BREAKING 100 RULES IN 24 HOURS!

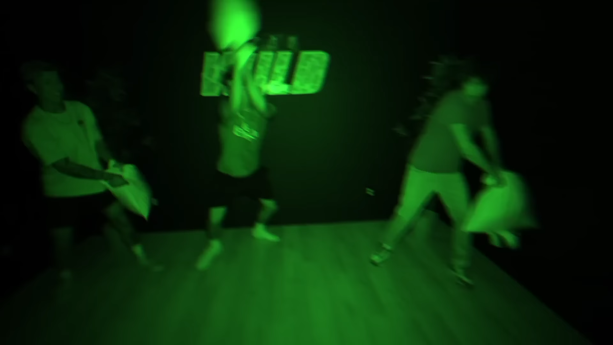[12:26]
This is gonna hurt. Everyone spread out. Lights off. In 3, 2, 1. Ah! Ooh. Ah! Where are you?
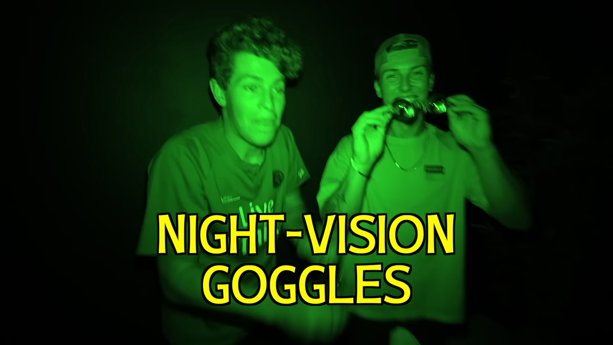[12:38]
Where are you guys? Bruh. Hey!
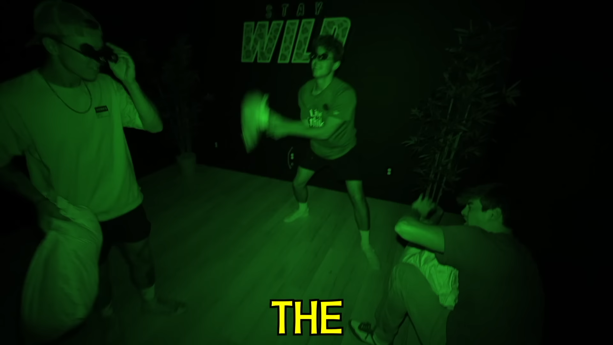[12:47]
What the heck? Ah! No! Hey, stop! Turn the lights back on right now! What the heck are those? Night vision goggles! Did you see us at all? No, bro, it was pitch black.